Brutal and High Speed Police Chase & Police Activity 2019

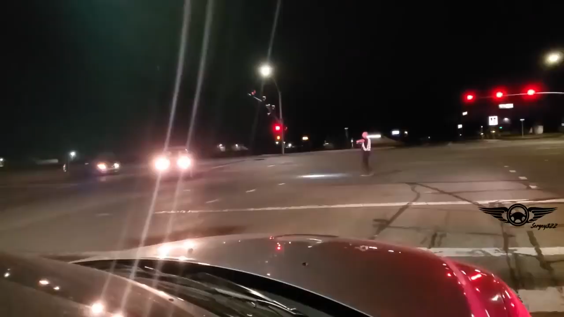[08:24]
think I see something coming up. Maybe we are going about to see a high-speed pursuit.
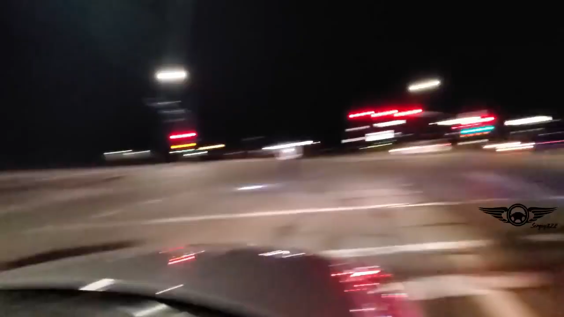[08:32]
People f***ing chaos going on over here. This cop said we cannot go left right here. We have to sit here because there's a high-speed pursuit.